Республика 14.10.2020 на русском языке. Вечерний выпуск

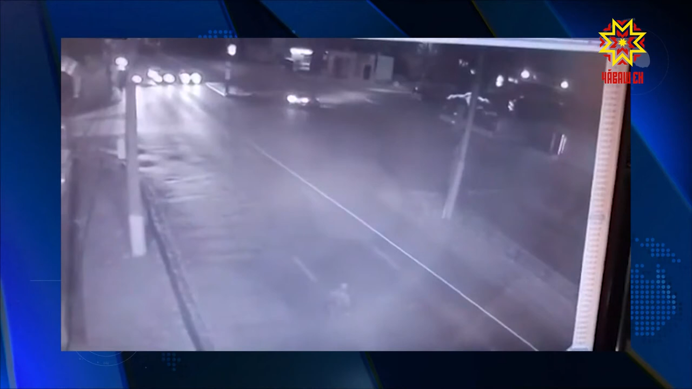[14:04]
Как сообщили в управлении ГИБДД Почувашии, водитель «Вольво» совершил наезд на мужчину, который переходил дорогу в неположенном месте в зоне видимости подземки.